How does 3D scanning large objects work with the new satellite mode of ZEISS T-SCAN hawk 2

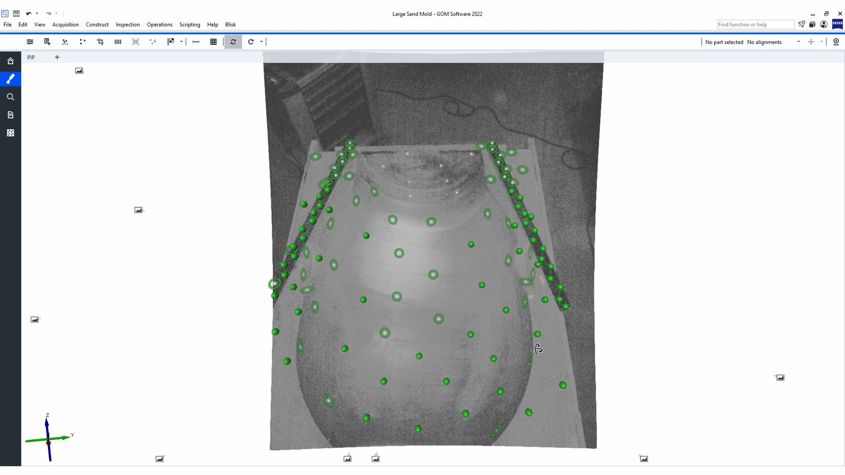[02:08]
Last but not least is the inspection software that is able to identify all reference points and the exact relationship between these reference points on a large scale.
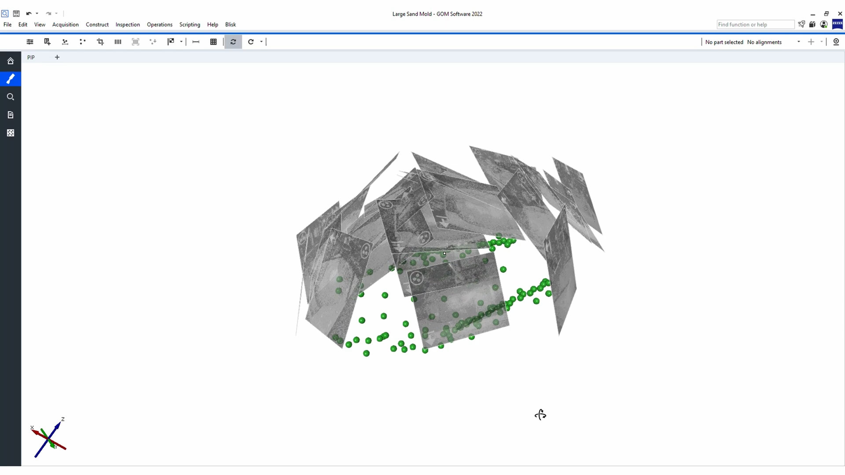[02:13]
Now the exact position of the uncoated reference points are determined, we can start scanning this large part as the software is using these reference points to position the 3D scanner in space.